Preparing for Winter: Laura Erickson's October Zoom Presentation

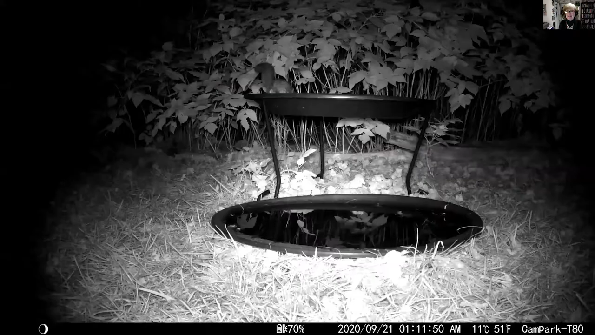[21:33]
And I just have to show you the video. He's drinking, and I have a trail cam on him, and it glows a red light. That's why his eyes look so spooky. But when he comes around, you'll be able to see his kind of flowing sides that he can expand his legs to jump off. And now he's going to jump. The end. Wasn't that adorable?